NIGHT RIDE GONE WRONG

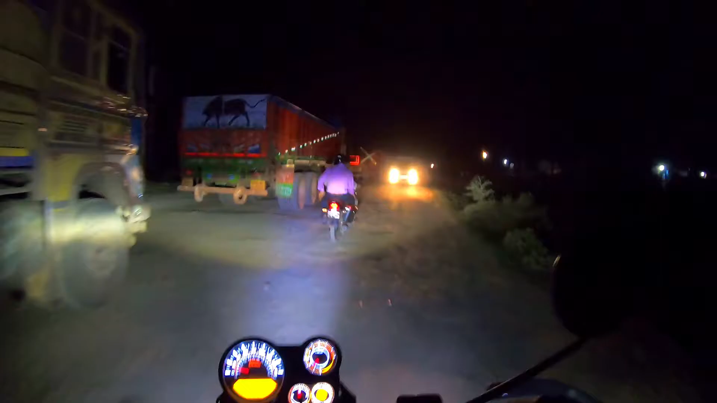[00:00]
दोस्तों लग रहा है कि कुछ सीन हुआ है यहाँ पे। तो ये ट्रक्स बसेस सब इतने लंबे लाइन में लगे हुए हैं,
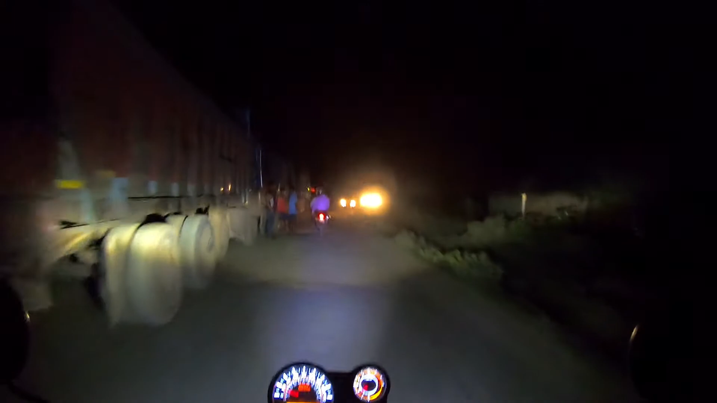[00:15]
तो लग रहा है कि प्रॉब्लम है।
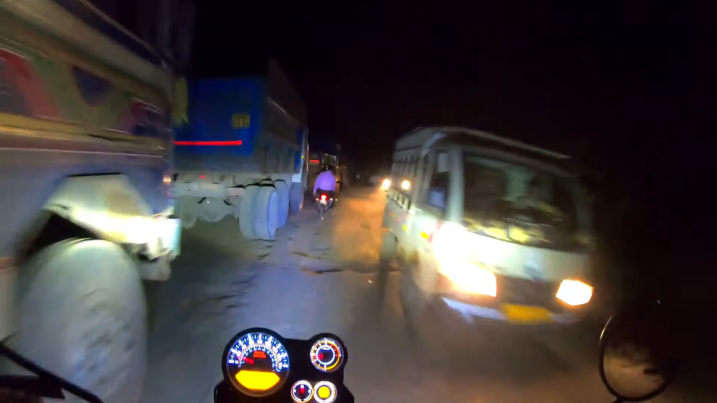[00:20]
तो क्या प्रॉब्लम है तो अभी तक पता नहीं चल पा रहा है मुझे।
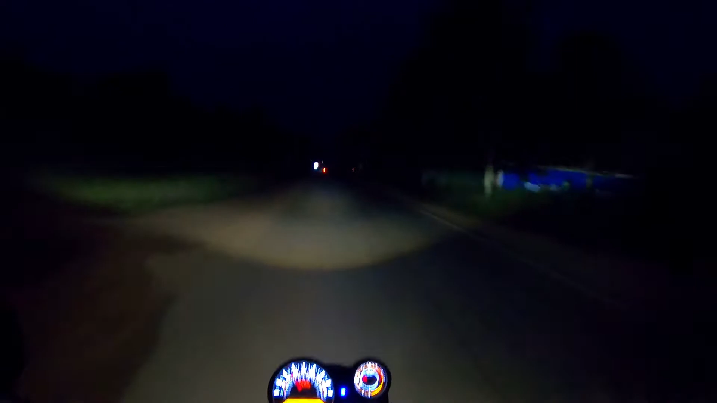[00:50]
तो थोड़ा लेट हो गया, एक्चुअली मुझे दोपहर को निकलना था और बारिश की वजह से मैं जा नहीं पाया। तो फिर अभी मुझे निकलना पड़ा। तो ये रहा हमारा फेमस ब्रिज जो
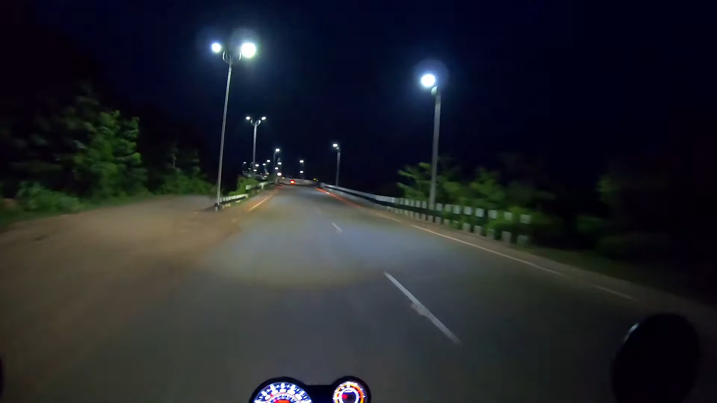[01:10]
कामाख्याना छपा से राइट साइड के जाने के बाद ये ब्रिज आता है। ये रेलवे क्रॉसिंग के ऊपर बना हुआ ये।
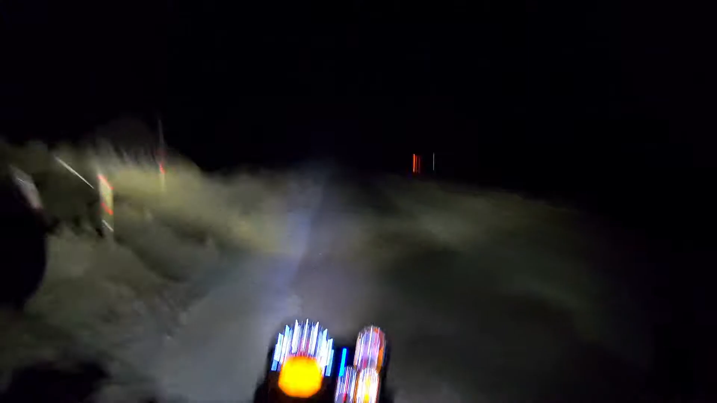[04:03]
गड्ढों से भरा हुआ है रास्ता, ये 100% ऑफ रोडिंग है। तो मुझे कुछ अच्छा पैसे मिलेगा और कुछ अपलोड मिलेगा, तो इसको मिला जुला के मुझे जाना पड़ेगा। तो चलिए धीरे धीरे चलते हैं, आपको रास्ते का हाल सुनाते हुए धीरे धीरे मंजिल की ओर हम बढ़ते जा रहे हैं।
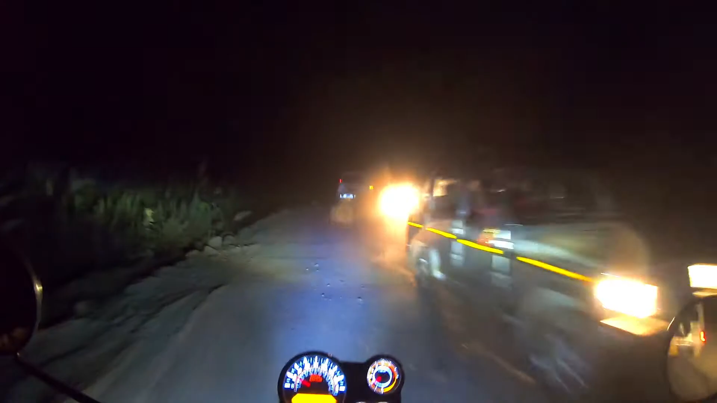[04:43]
आहा, ये क्या हुआ भाई साहब।
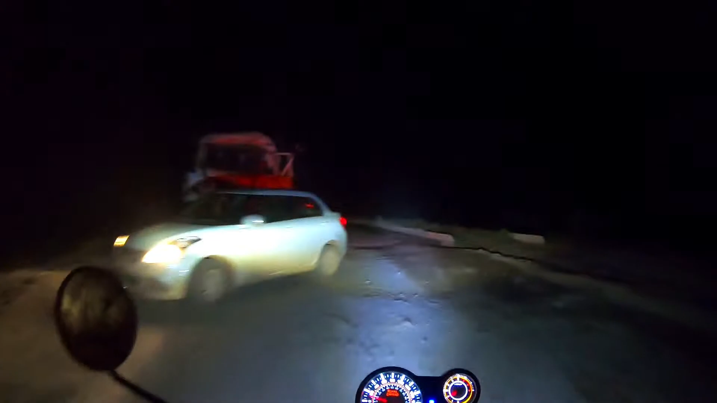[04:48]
अरे रे रे,
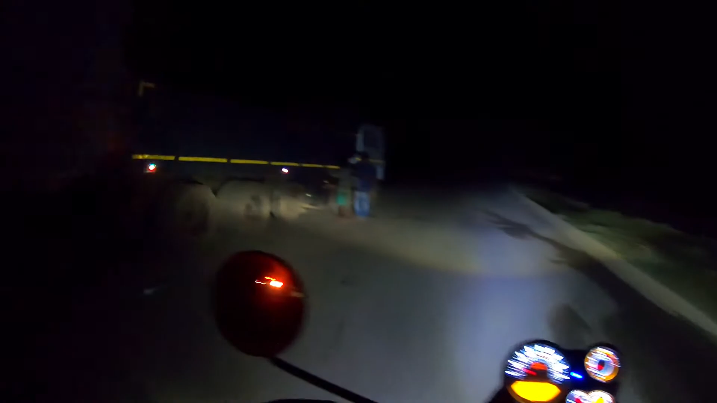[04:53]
जबरदस्त एक्सीडेंट हुआ है यहाँ पे एक। तो क्या कर सकते हैं। सड़कों को जी आ जा बिल को जी
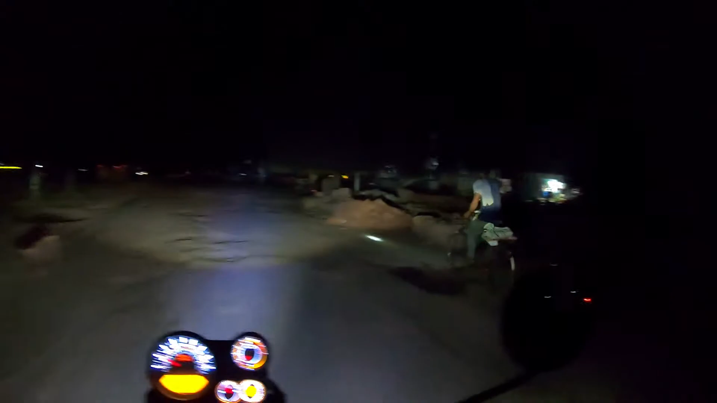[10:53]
रास्ते का ये हाल हुआ है क्योंकि हमें वो दूसरा वाला रास्ता
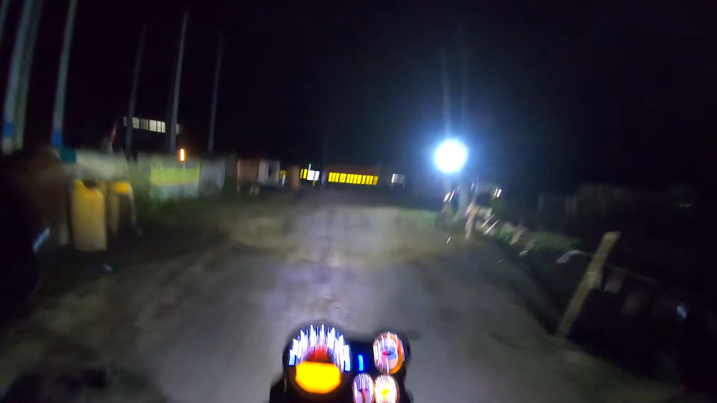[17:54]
ବୁଝିପାରିଲେ ଆମେ କେଉଁଠି ବାହାରିଲେ? ଏଇ ଯେଉଁ ବ୍ରିଜ୍ଟା ଥିଲା ସେଇଠି ବାହାରିଲେ ଆସି
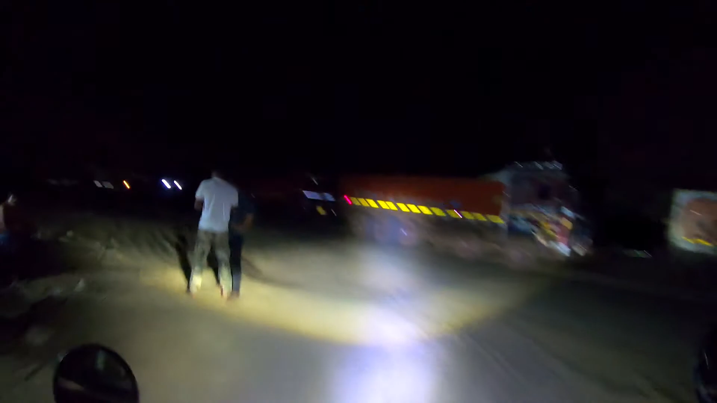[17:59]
ଥ୍ୟାଙ୍କ୍ସ ଗଡ୍ ରାସ୍ତା ମିଳି ଗଲା ଆମେ। ଆଉ ମୁଁ ବହୁତ ଖୁସି ଲାଗ ରହା ହେ, ବିକଜ ଅଭି ରାସ୍ତା ନାଇଁ ମିଳତା ତ ପୁରା ରିଟର୍ନ କରନା ପଡ଼ତା ଘରକୁ।
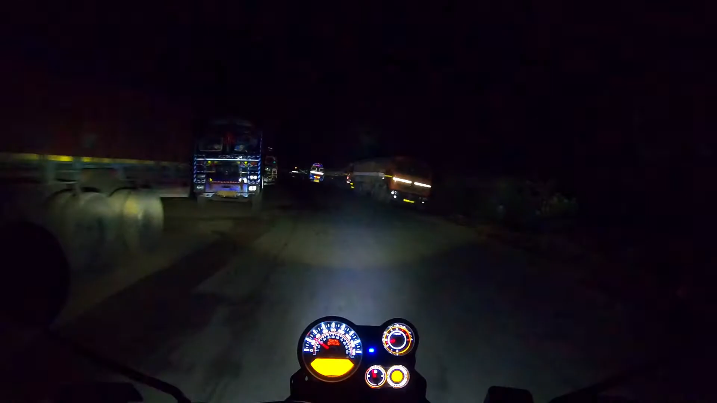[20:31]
पितरी छको तो ये है पितरी छको, यहाँ से मैं जाऊँगा तालचर का जो बॉलर छक है वहाँ पे जाऊँगा, तो ऊपर लिखा हुआ है बॉर पॉल सिस्टम तालचर 10 किलोमीटर,
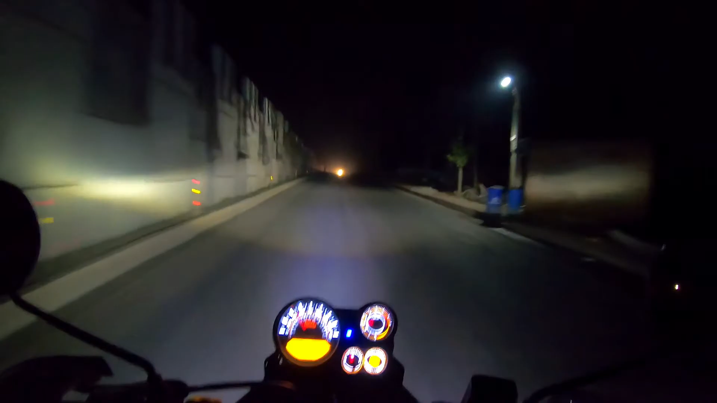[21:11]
अभी टाइम हो गया है 8 PM,
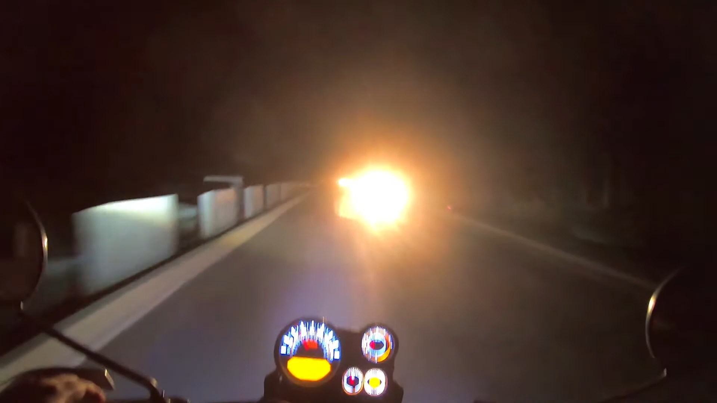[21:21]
बाप रे बाप क्या धुआं निकल रहा है।
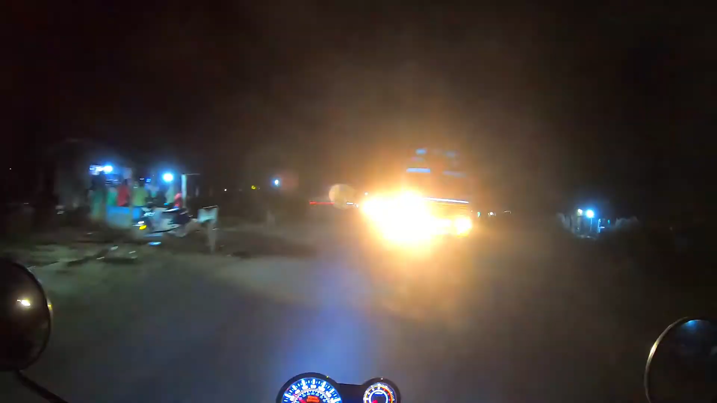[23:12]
तो अभी मैं बोलर चौका पहुंच चुका हूं। यहाँ से मुझे राइट लेना होगा, ये है पल्लर छक्का, तालचेर पल्लर छक्का,
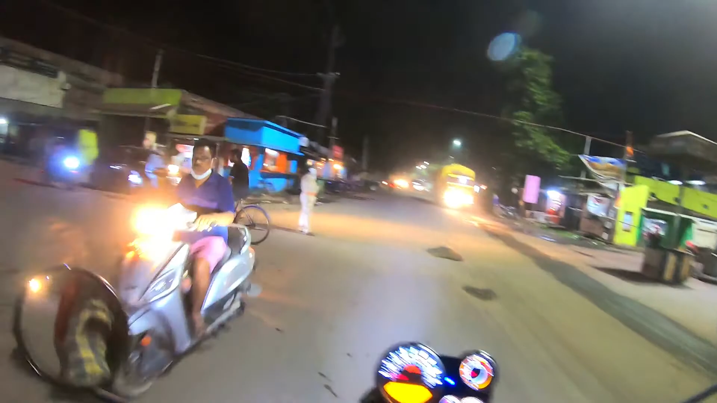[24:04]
कौन है इतने दूर चल जो ट्राफिक वाला हाथ तो देखो चुकना पड़ोने।
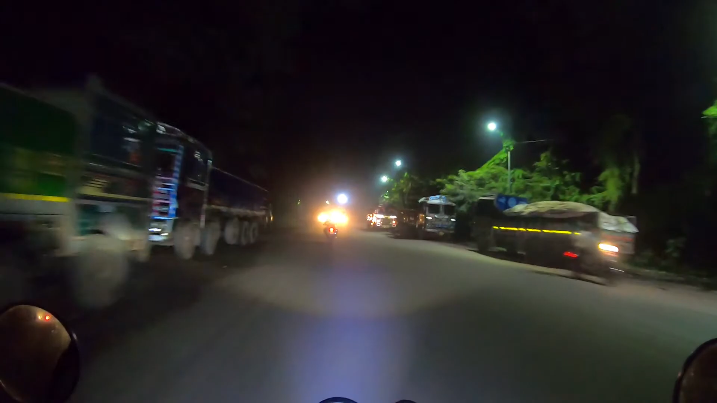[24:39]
सिग्नल अच्छे ना कौन अच्छे,